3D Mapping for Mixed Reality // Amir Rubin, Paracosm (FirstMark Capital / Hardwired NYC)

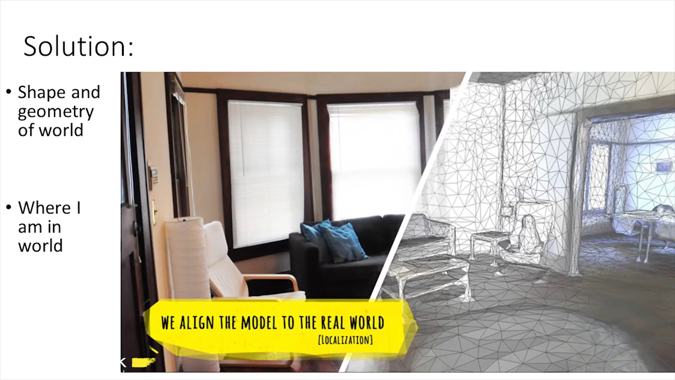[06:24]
So, what our big ah-ha moment is, is that a 3D map of your environment effectively acts as a translation layer between the physical reality and the virtual reality.
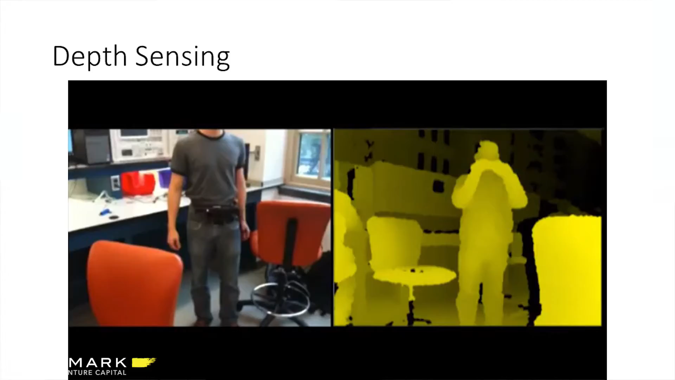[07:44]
And it turns out this is a very critical piece to developing a 3D understanding of reality. So, these depth sensors are now packaged with next-generation mobile processors,
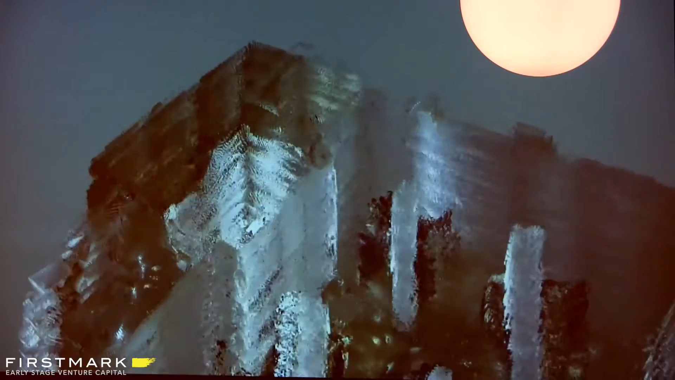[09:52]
is the ability now to create a 3D map of the real world. So, what Paracosm has developed is software that can take
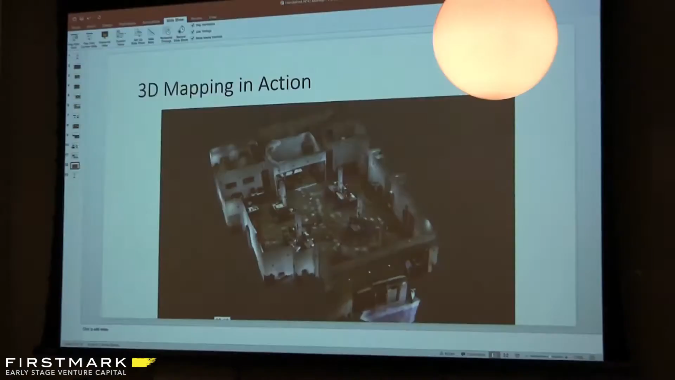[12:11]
So this is what Pericosm does, is we develop these 3D models,